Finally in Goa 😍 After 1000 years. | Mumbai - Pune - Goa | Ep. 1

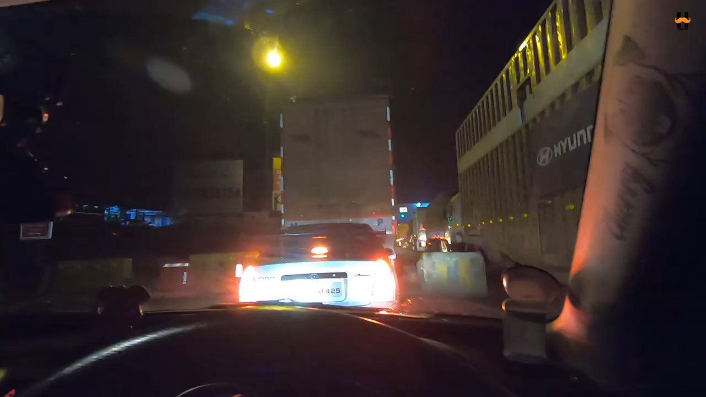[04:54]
और सुबह सुबह ही ट्रकों की इतनी ट्रैफिक हो गई है ना.